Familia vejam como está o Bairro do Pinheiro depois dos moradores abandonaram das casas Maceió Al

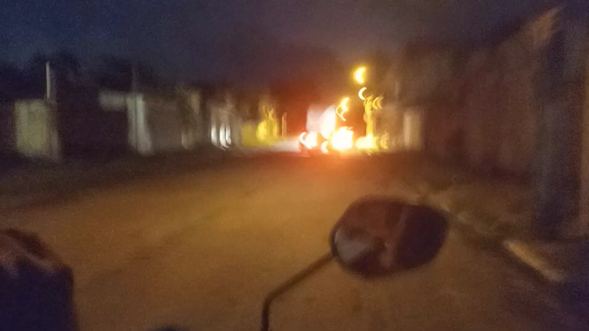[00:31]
Perto do Pinheiro, aqui é o Pinheiro, entendeu? Vou pra parte do Pinheiro.
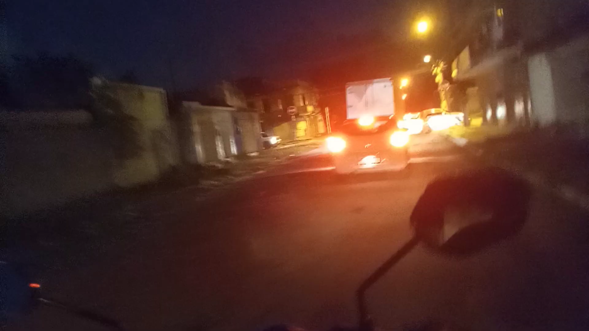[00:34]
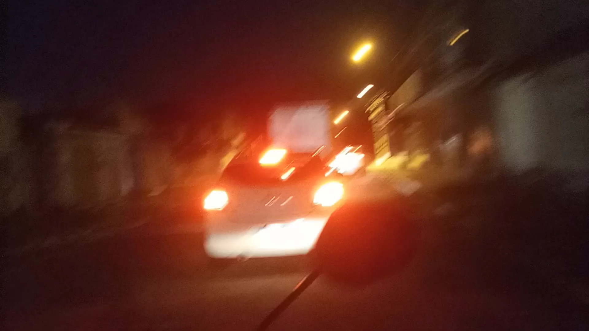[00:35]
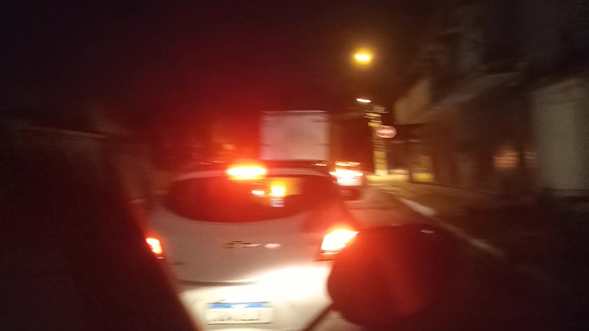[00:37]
A parte de baixo, Bebedouro, né?
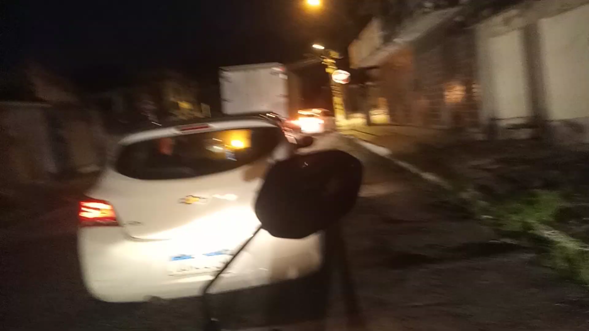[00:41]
Eu vou botar nas casas também, aí, ó.
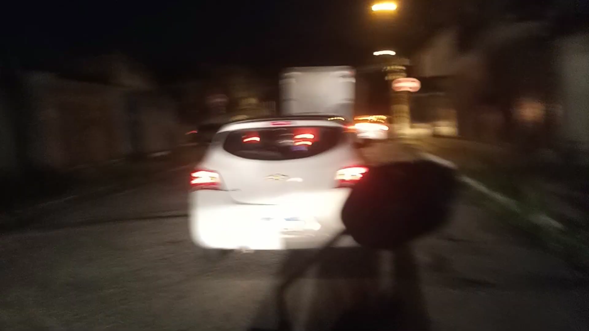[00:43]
Olha como é que tá a escada aqui.
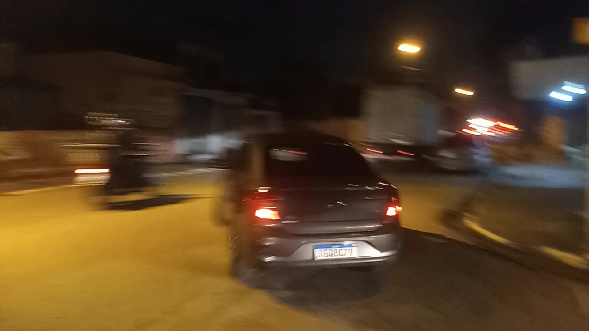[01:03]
Mostra aqui, olha como é que tá aqui, ó.
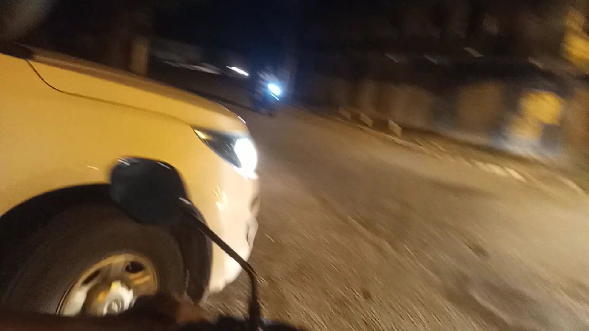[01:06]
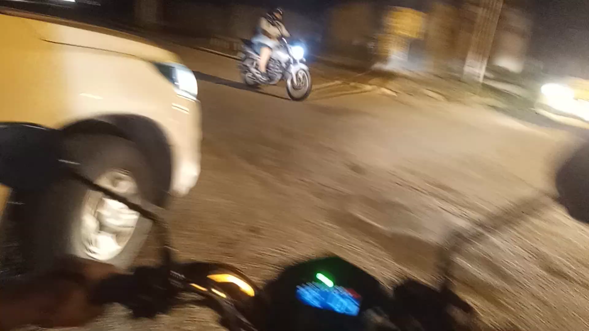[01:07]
É por aí que vocês vêm aqui, família. Fica abandonado, tá vendo?
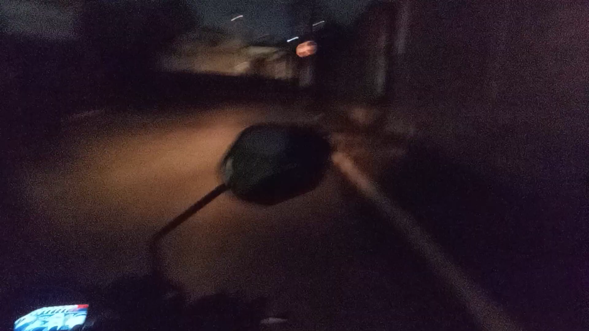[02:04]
Tá passando a escuridão aqui pra você ver, ó. Já tá vendo as casas aí da frente, aí. Mas, ó. Olha aqui. Tudo escuro aqui, Fica. Aqui é o Sepa. Por trás do Sepa, ficou no barro de Pinheiro.
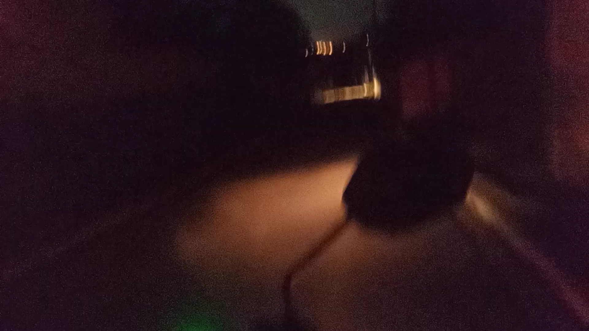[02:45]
Olha. Olha aí, família. Olha a escuridão.
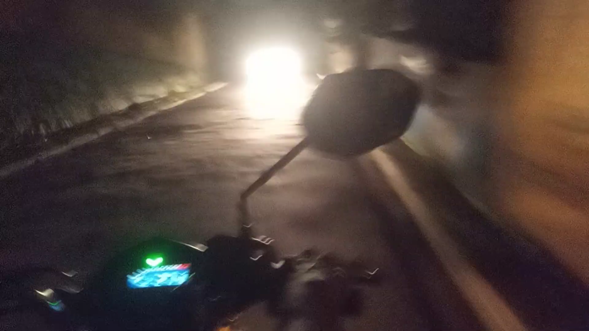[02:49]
Essa é aquela ladeira, né? É. Não precisa pra ver nada, tá vendo?
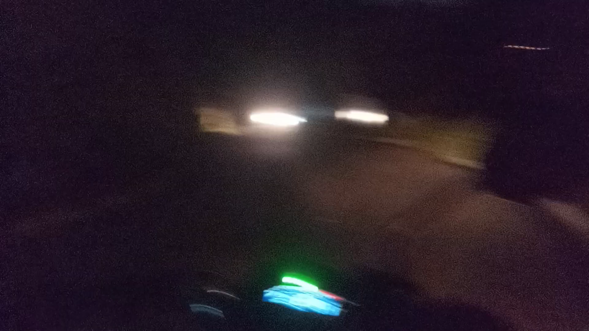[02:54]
Ai, que triste. Olha, família. Tá pra ver alguma coisa, família, aí? Olha. Só o buraco.
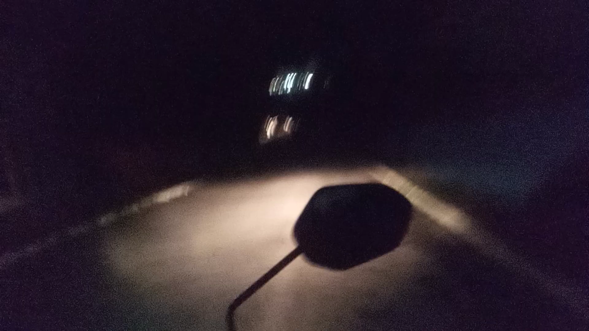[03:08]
Só pra ir dando, só pra ir dando do... do... do...
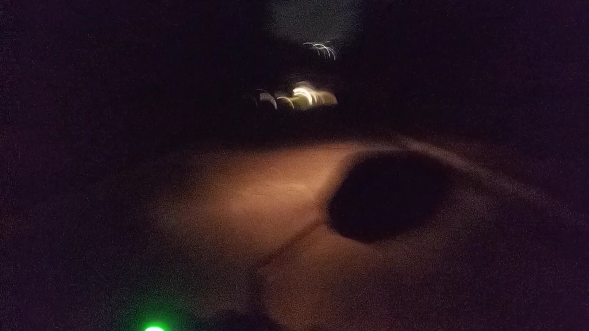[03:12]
Tudo abandonado, família.
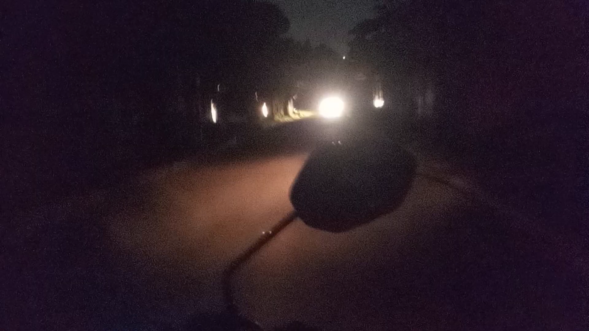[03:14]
Tudo abandonado. Tudo abandonado. Olha, família. Tudo abandonado. Olha aqui, essa casa aqui, ó. Esse caidão. Olha. Como tá vendo aí?